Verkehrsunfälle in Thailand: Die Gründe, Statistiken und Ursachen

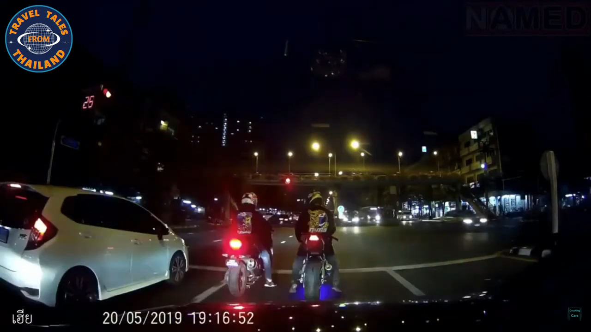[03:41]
Oder hier der nächste Kandidat, der kommt auch von der anderen Seite von der Kreuzung, relativ große Kreuzung. Und fährt einfach mal eben geradeaus hier in den wartenden Gegenverkehr hinein. Ja, warum, bleibt wohl sein Geheimnis. Oder vielleicht war er auch alkoholisiert. Das spielt natürlich auch öfters eine Rolle hiermit. Das kann natürlich durchaus sein. Aber ansonsten, ja, völlig unverständlich. Vor allen Dingen auch ungebremst. Also wahrscheinlich nicht gesehen, dass da ein Hindernis ist oder sonst irgendwas. Verstehe ich einfach manchmal nicht.